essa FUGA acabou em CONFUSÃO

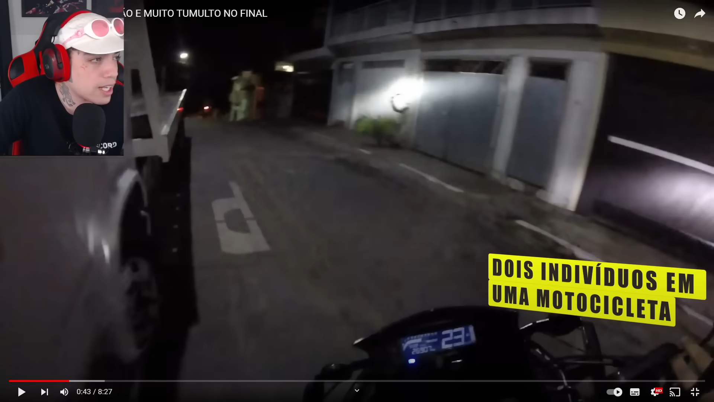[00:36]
Eu vou até ficar aqui, ó, porque aí eu tento não ficar na frente das legendas, né? Porque as legendas às vezes ajudam nós a entender um pouco o que tá acontecendo.
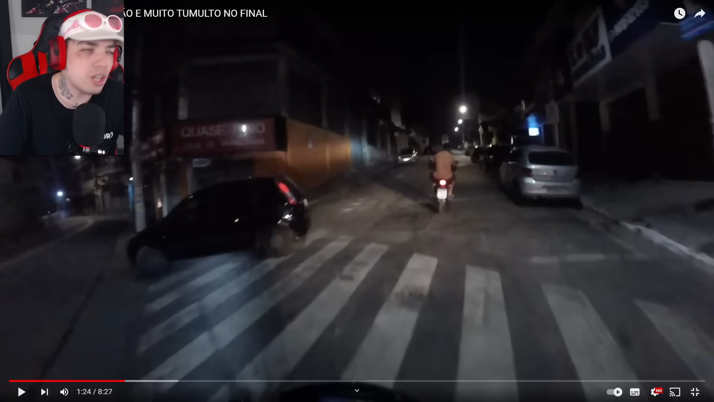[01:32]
Lógico, a moto dos caras também tá com dois caras. É o que eu falei. Os caras tá em dois na moto, então a moto vai ficar mais pesada. Não há subida, então. Mas olha essa esticada aqui, ó. Olha como pegou fácil, ó.
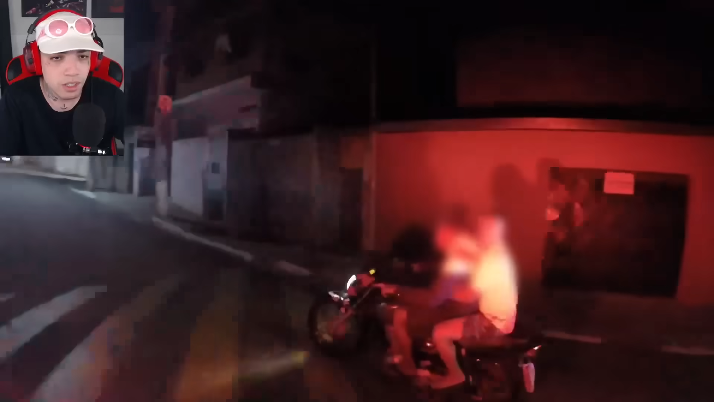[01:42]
Olha isso aqui, mano. Você é louco, a moto é potente, mano. E eles não vão parar.
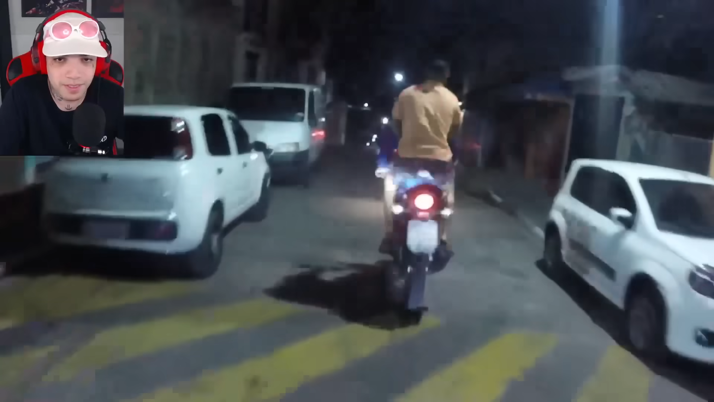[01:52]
Mano, esses caras acham mesmo que vai conseguir dar fuga, mano. É impressionante, velho. A fé, né? A fé que os caras têm. Que vai conseguir dar fuga, mano.
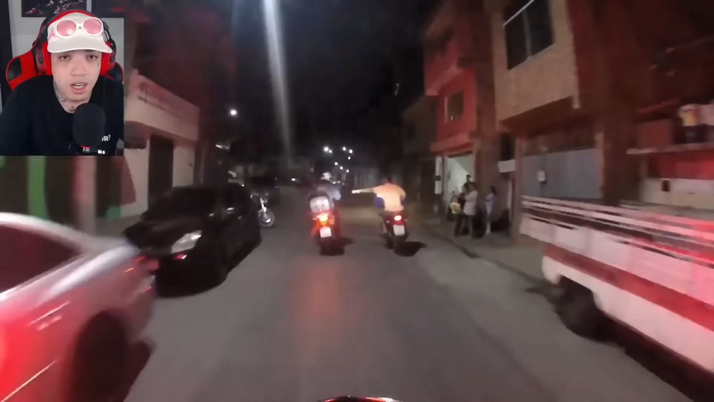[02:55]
Olha lá, por que ele tá esticando a mão? Olha lá, ele tá esticando a mão pro policial.